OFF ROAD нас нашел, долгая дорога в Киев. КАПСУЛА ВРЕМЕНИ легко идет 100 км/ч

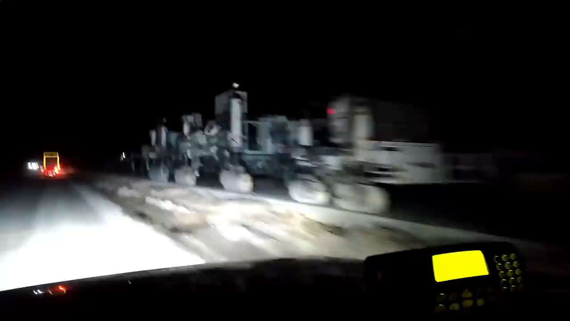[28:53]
Эти машинки, вот, которые кладут это все. А тут рядом просто... Мало того, что колея, но это ерунда. Ямы местами по колено. Такой довольно некороткий кусок этот. Но уже недалеко до цивилизации выйдем на трассу международного значения.